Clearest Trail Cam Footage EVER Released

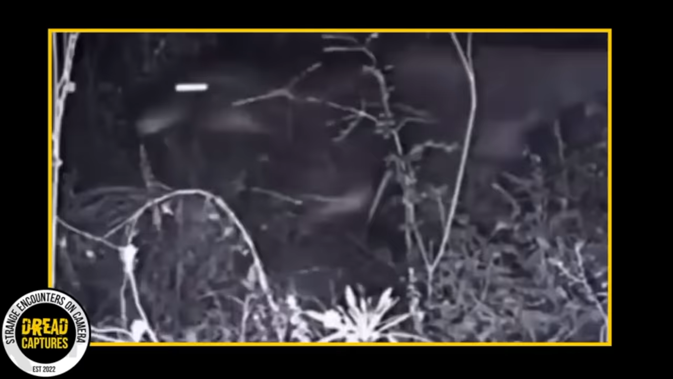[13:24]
Bad joke. But no, seriously, there have been a few more of these types of videos popping up. Take a good look at the clip and tell me your thoughts. At first glance, of course, it looks like a dinosaur. But others are saying it's just a kangaroo hopping across the screen. If we watch it one more time, I mean, it doesn't look like a kangaroo. It looks like a dinosaur. But that can't be right. I'm left scratching my head on this one because it looks pretty natural. The guy that filmed it said he was just looking for some regular wildlife shots.
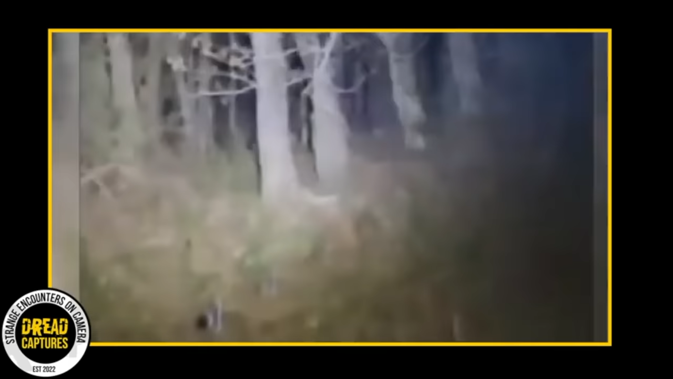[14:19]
A family was just kicking back and relaxing at their cabin in the woods when their dog perked up and started making a fuss about something in the yard. They went to check it out and were immediately hit with feelings of curiosity but also nervousness. They found something that left them scratching their heads. Hidden among the trees in the dark were these eyes looking right at them, darting around like whatever it was it didn't want to be seen. As they retreated, they left wondering what is actually out there. Is it just some critter that owns the night?
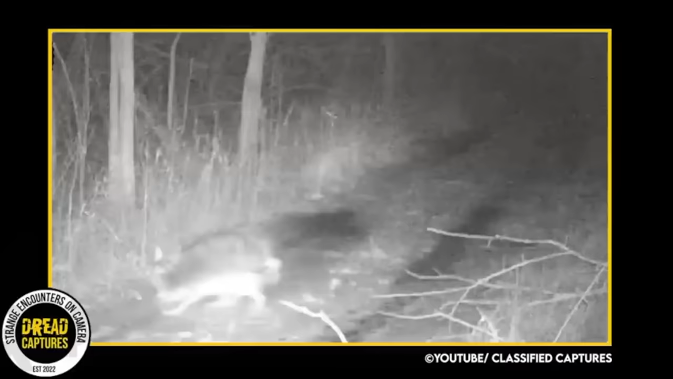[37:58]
In this instance, an unfortunate rabbit became the prey of a relentless pack of coyotes. Despite its best efforts to escape, the rabbit was outpaced by one of the coyotes, who clamped it in its jaws, sealing the rabbit's grim fate.
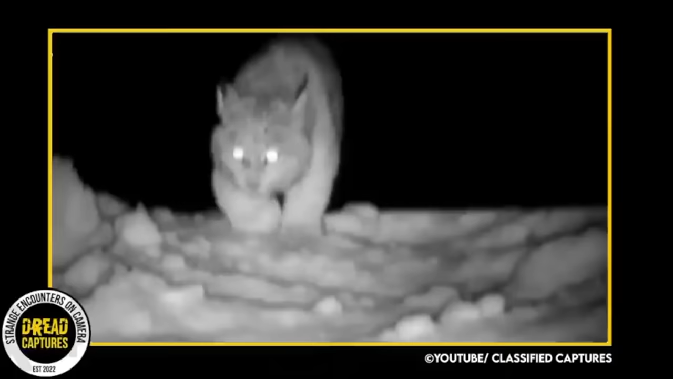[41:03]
Caught on camera in the middle of the night, this Lynx is a real beauty.
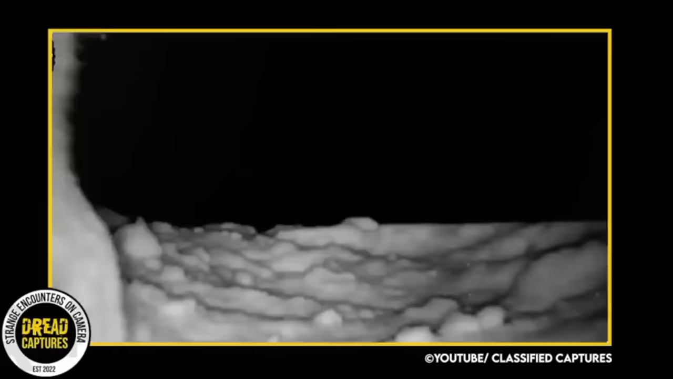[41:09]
Known in the woods for being strong and graceful, she strolls through the woods like she owns the place.
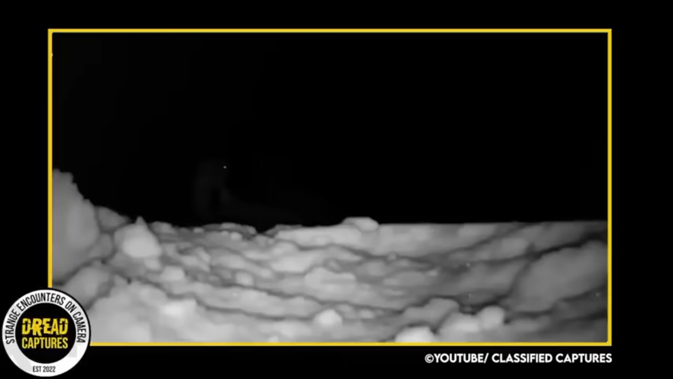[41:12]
As it nears the trail cam, you can tell it's curious. It sniffs around the camera, giving us a glimpse of its inquisitive side. The beautiful cat is curious,
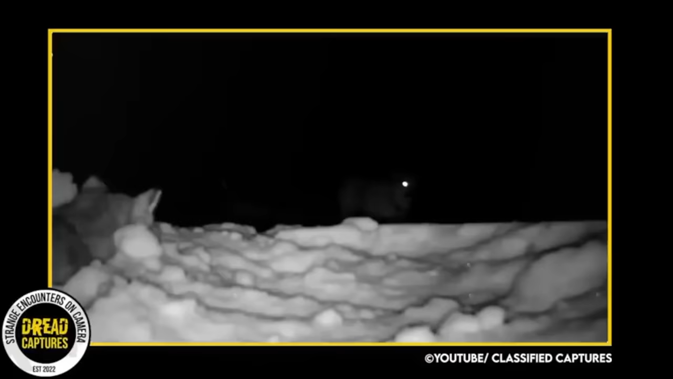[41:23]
but cautious, showing itself for the camera, but being careful. Lynx are known for being elusive and very hard to catch on camera.
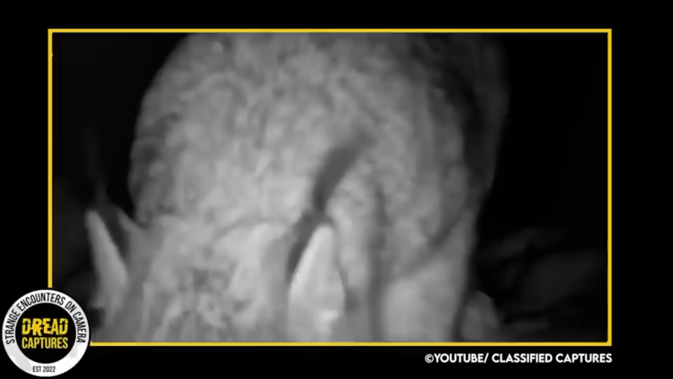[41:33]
A lot of that is due to the conditions they like to live in, but also its very keen senses keep them on their toes.